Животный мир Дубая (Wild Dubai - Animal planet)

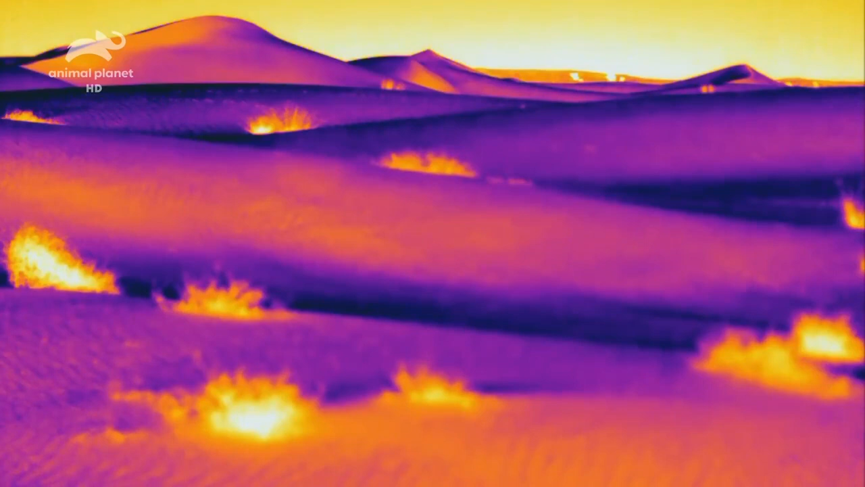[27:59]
Но, судя по съемкам тепловизионной камеры, ночную пустыню едва ли можно назвать необитаемой.
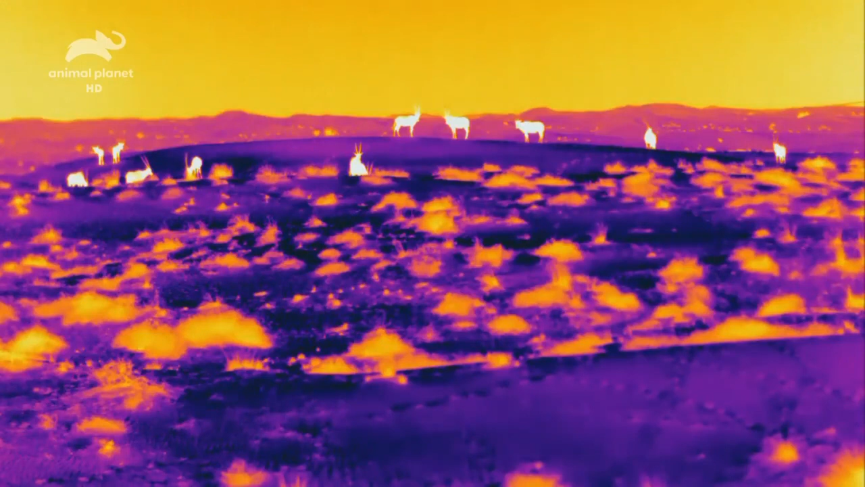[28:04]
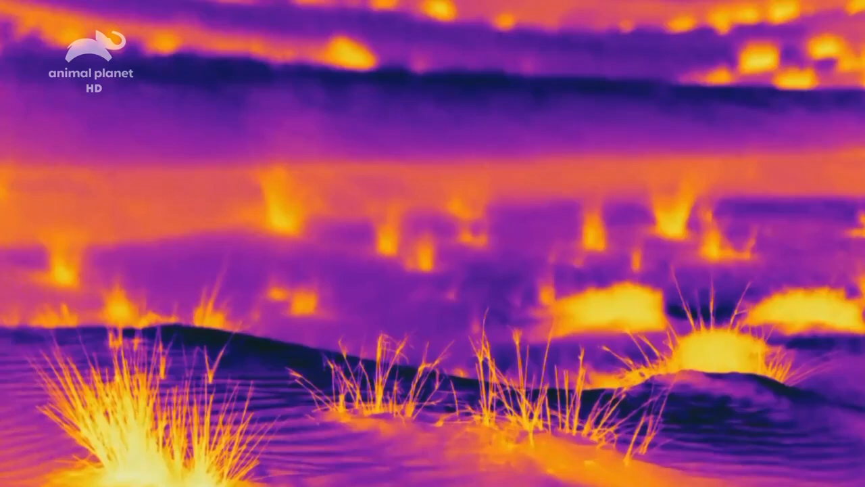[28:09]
растения удерживают солнечное тепло,
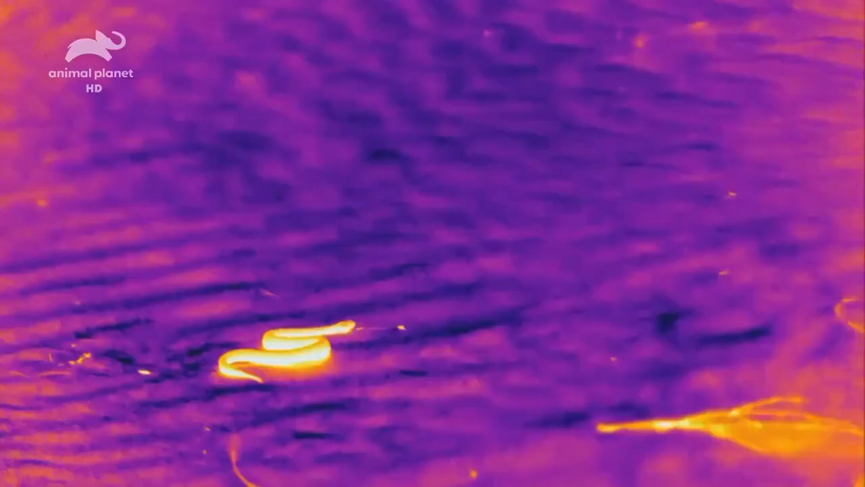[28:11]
как и змеи, которые появляются с наступлением темноты.
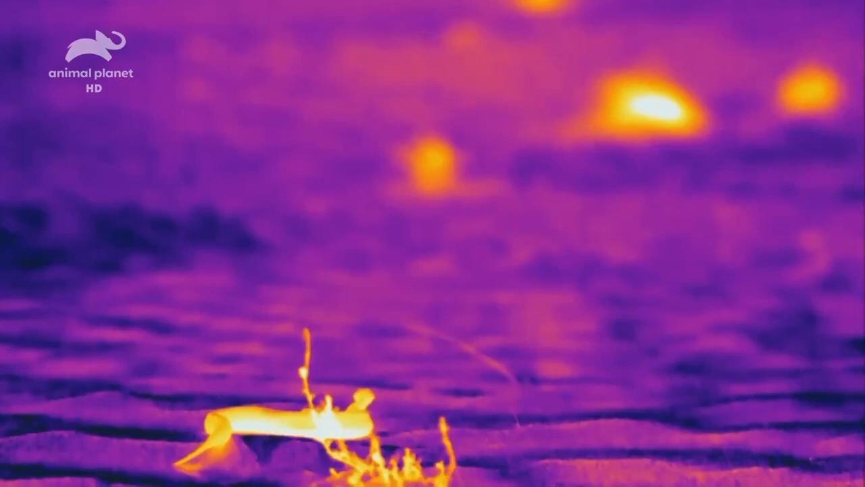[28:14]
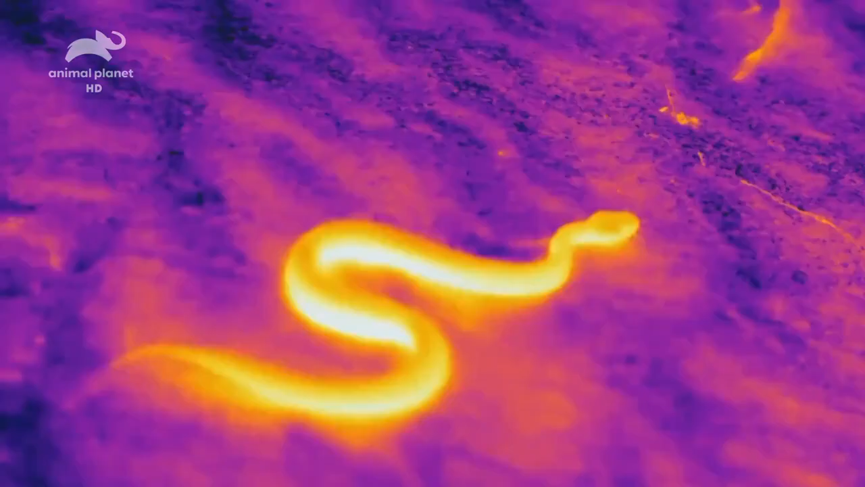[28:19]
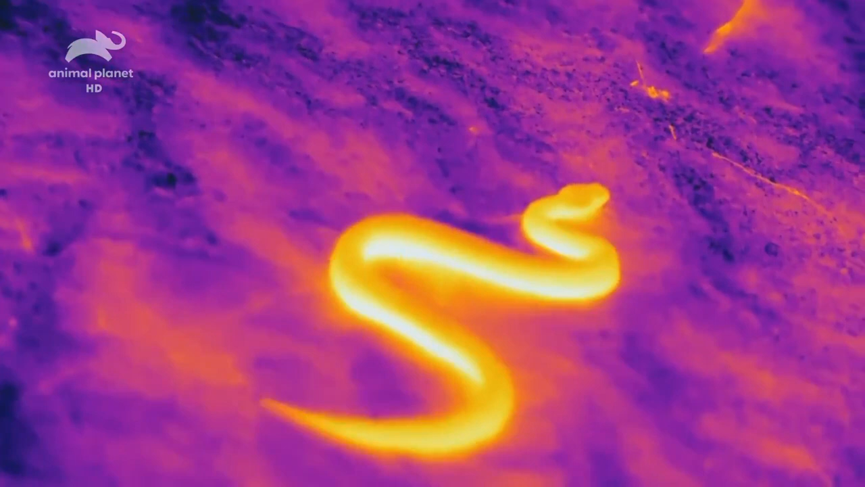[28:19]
Змеям непросто передвигаться по мягкой песчаной поверхности.
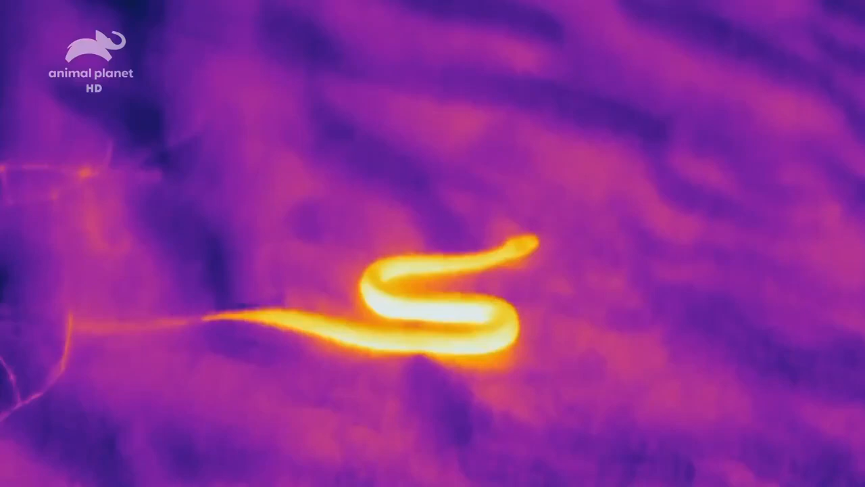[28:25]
Песчаная эфа выбрала наиболее удобный способ передвигаться.
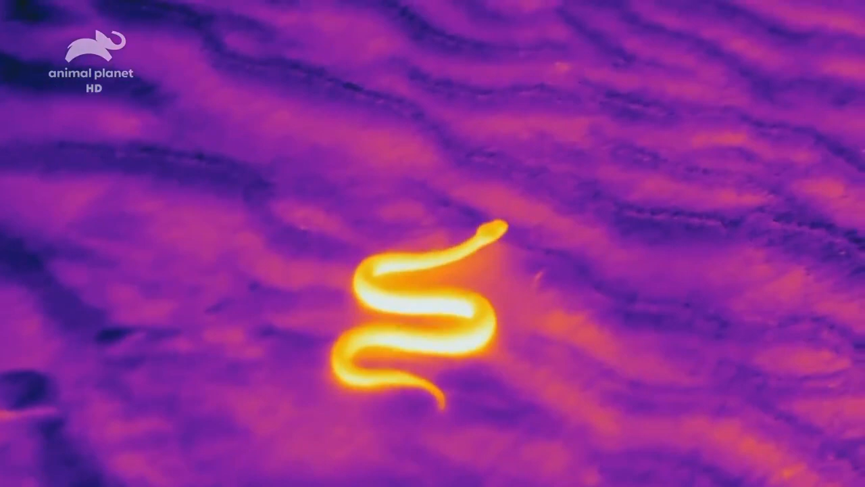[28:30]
ползти боком, извиваясь и перемещая вес тела из стороны в сторону. Временное пристанище под кустом поможет